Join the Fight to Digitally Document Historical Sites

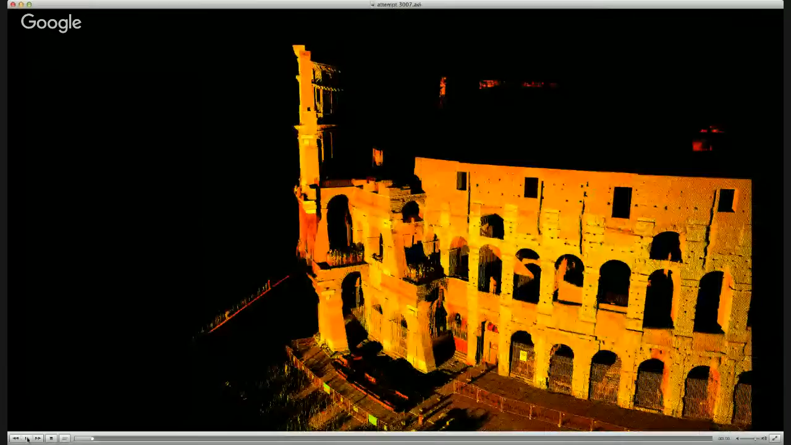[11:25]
Okay, now we are looking at some really interesting 3D renderings in strange colors. Maybe you can explain those for us. Yes, so basically this 3D renderings are coming from multiple point clouds.
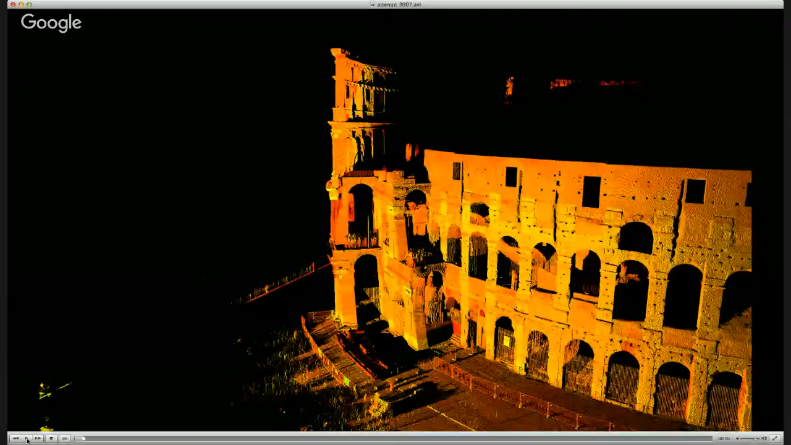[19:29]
Yes, we can. Great. Okay. So this is the Roman Forum.
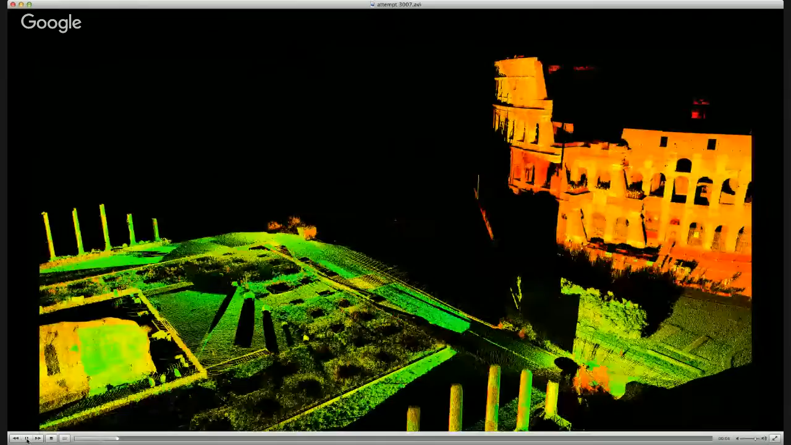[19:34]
We have started from the Colosseum site and we're going through the whole Temple of Venus in Rome.
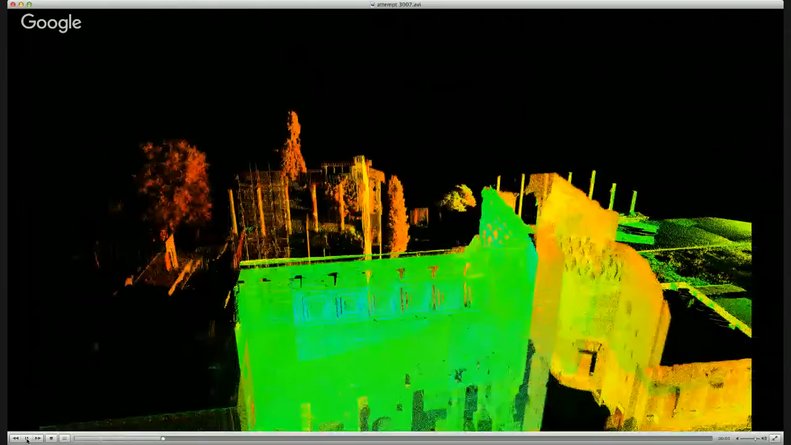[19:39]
And if you can see the pixelated character, yellow and green, that's basically coming from the scanner.
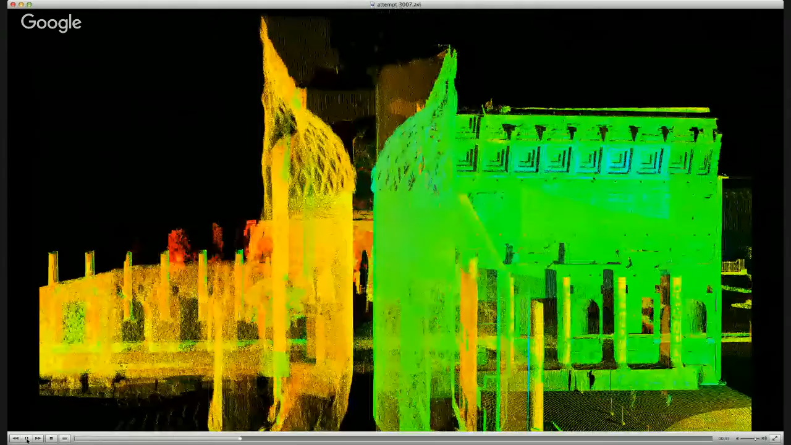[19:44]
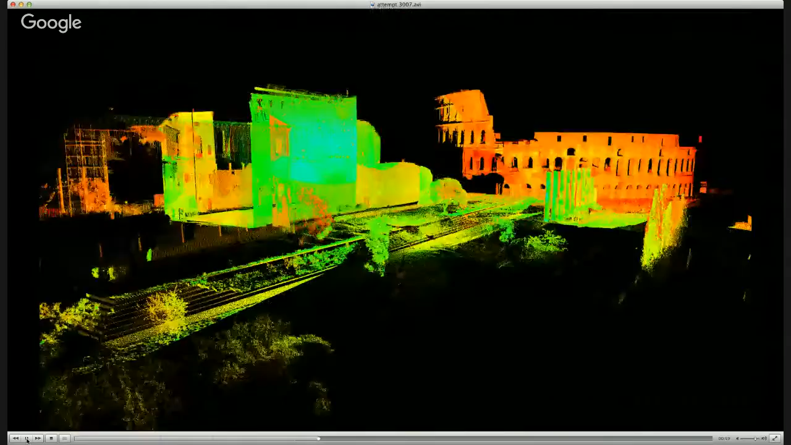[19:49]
When the scanner picks up the surface measure, it's basically just light working.
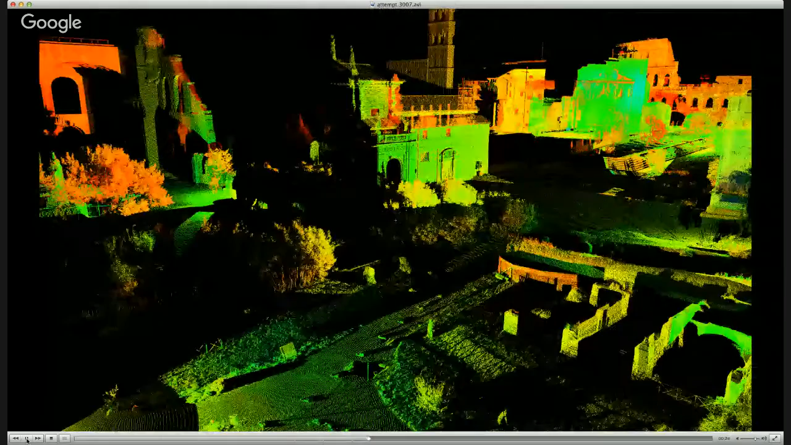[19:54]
So imagine that you have a scanner in place and it emits a laser point.
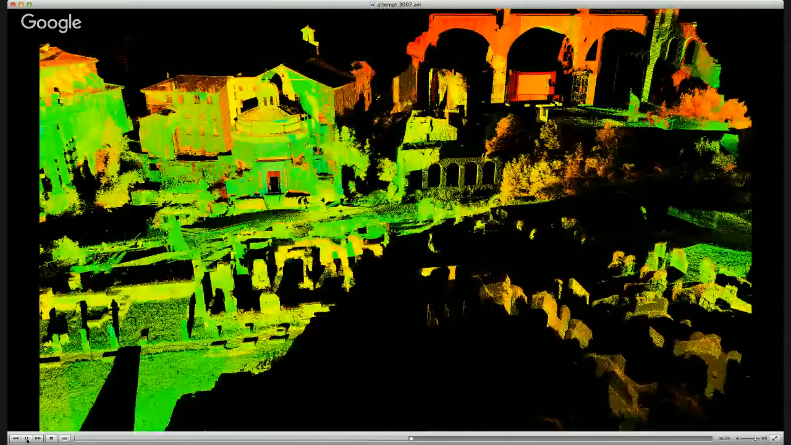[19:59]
That laser point goes to that surface, comes back.
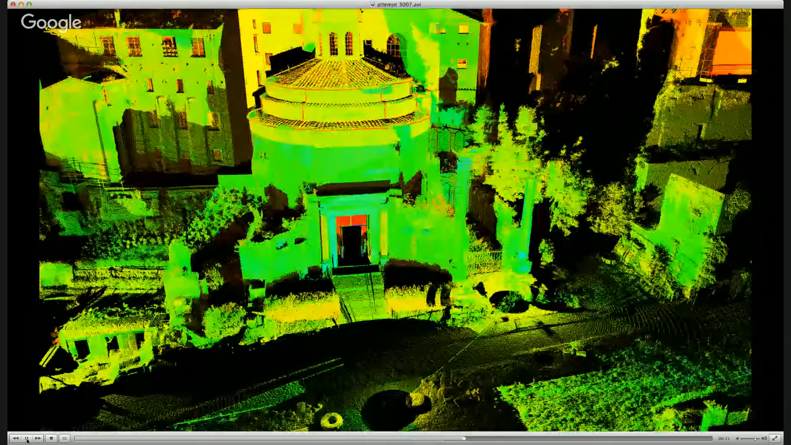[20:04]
And the time that it takes is recorded. That basically gives you a coordinate or a position
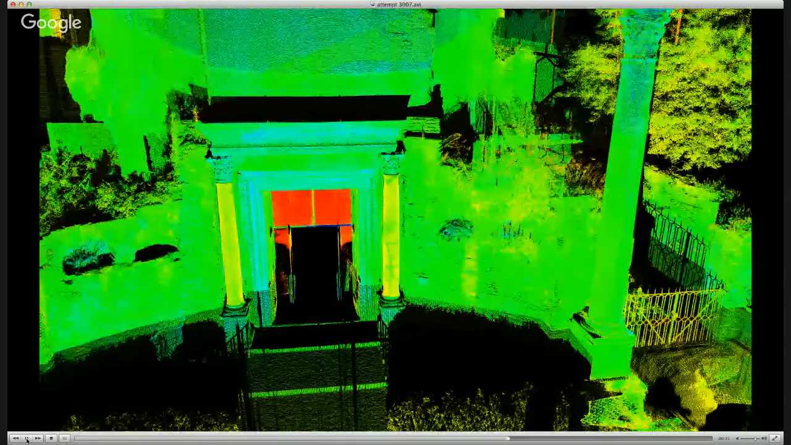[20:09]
where this point has been in cloud.
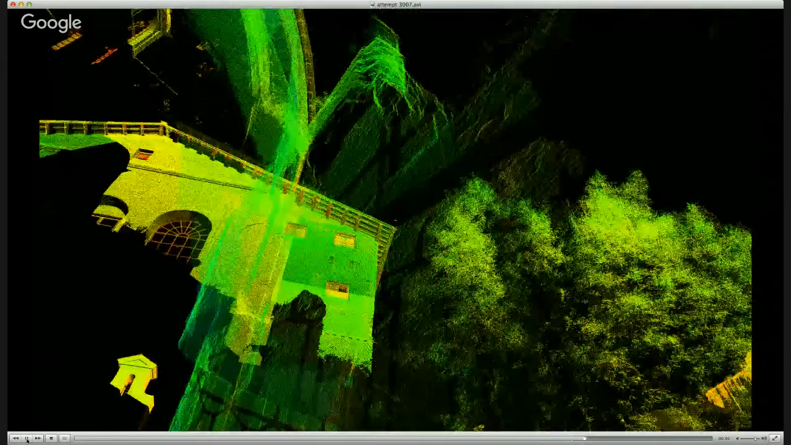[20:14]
And then it creates like a cloud form. Basically what we are looking at is a cloud of dots
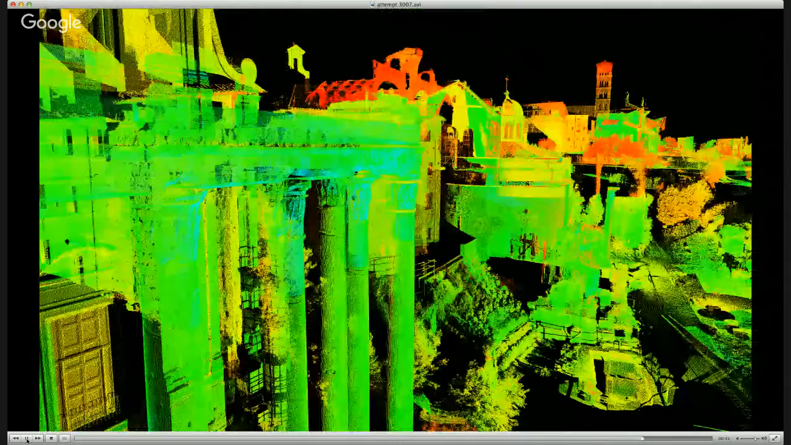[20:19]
and surface coordinates that have been created throughout the site. This is not one scan.